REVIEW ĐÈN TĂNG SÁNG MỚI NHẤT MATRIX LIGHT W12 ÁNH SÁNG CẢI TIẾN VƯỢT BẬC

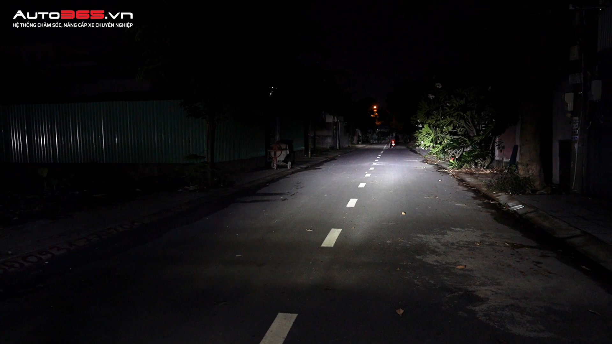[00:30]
Cốt, pha Cốt, pha Thì cái con này nó có ưu điểm là gì Khi nó pha lên các bạn thấy không Cái phần trước mặt các bạn á, là ánh sáng nó vẫn còn Còn những con đèn khác nó sẽ không có Bây giờ mình bật cái đèn kia lên cho các bạn coi nha Bên phải MagicLine, bên trái là sản phẩm Donem Nè, đây là cốt của nó đúng không Các bạn nhìn ánh sáng cốt đúng chưa Rồi, cái con đèn của mình lên, cái ánh sáng nó sẽ khác nhau Cái của mình nó sẽ đậm hơn Ok chưa, cái mặt cắt nó sẽ rõ hơn rất là nhiều Rồi lên, ok chưa